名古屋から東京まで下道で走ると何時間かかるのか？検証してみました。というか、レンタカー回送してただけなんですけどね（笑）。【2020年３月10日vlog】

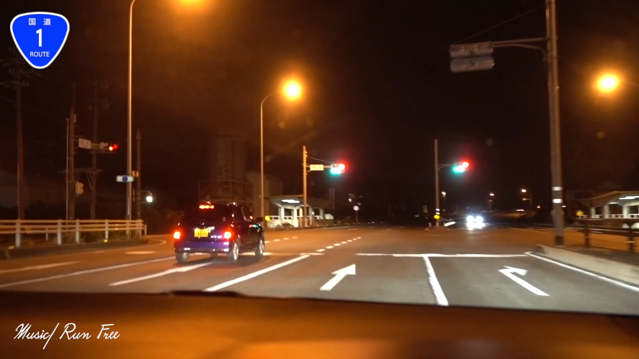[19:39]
はいえーはいえーここら辺でですね親密あたりで一回下道になるんですよねここらねでまたえー掛け側のあたりでえーバイパスになるというようなとこら辺ですねここも早くつなげてほしいよねーてな感じでえーまた赤信号になっておりますーそれではー
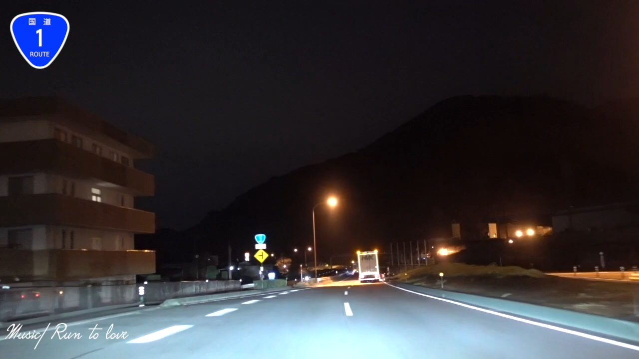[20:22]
それではー静岡市でですねー下道になるんですねここ1回ねーで今時刻が3時22分です掛け側あたりでですね仮眠とろうかと思ったんですけどなんか全然眠とくないんで今日はこのまま行けるとこまでちょっと行こうかなーと思ってます
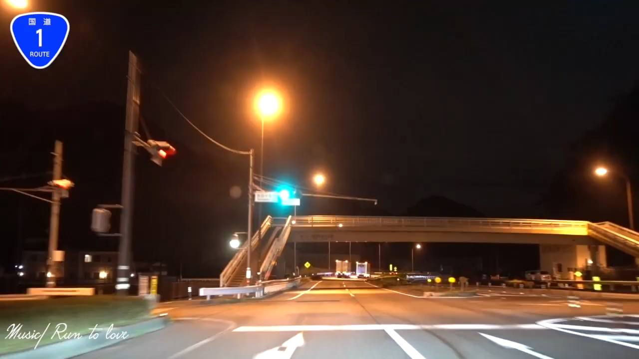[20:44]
ということでんーとまだまだ東に向かって進んでおりますちょうどそうですね名古屋出て3時間
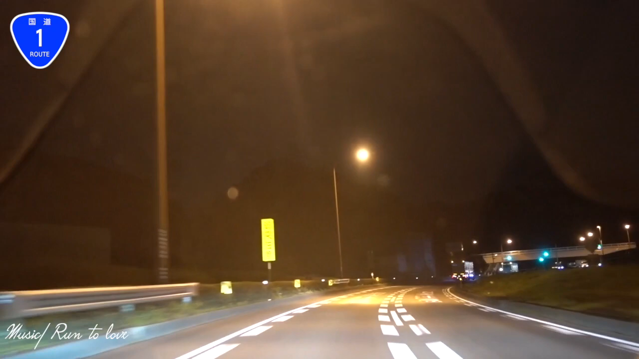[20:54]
名古屋出て3時間でだいたい今静岡市あたりに来ております
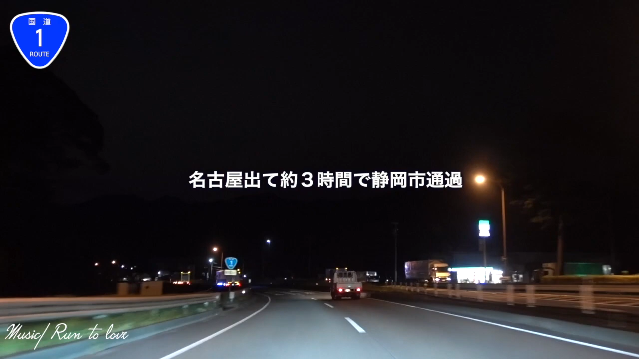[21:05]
相変わらず国道1号線を東に進んでるという感じでございますそれではまた動画撮りまーすはい今3時31分ですねえーとここは静岡市のですね静岡のあるバイパスの上走っておりますだいぶ静岡の市内の方ですねを走ってるような感じでございます